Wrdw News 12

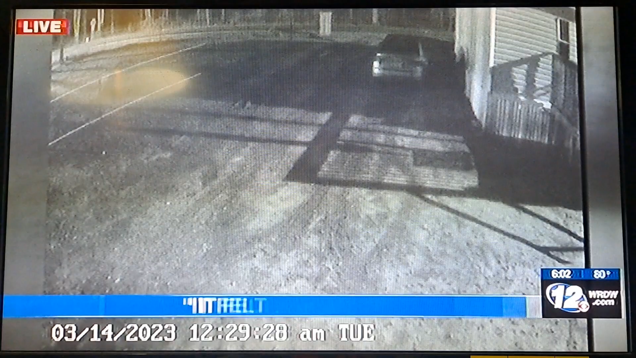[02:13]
In the quiet of the night, It's just like, I felt like an earthquake. The eyes of Gwen Thomas' house were ruined
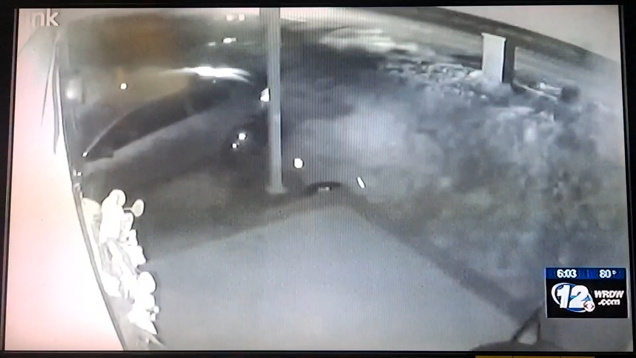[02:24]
as a high-speed pursuit ended under Gwen's bedroom. My heart shot pounding real fast.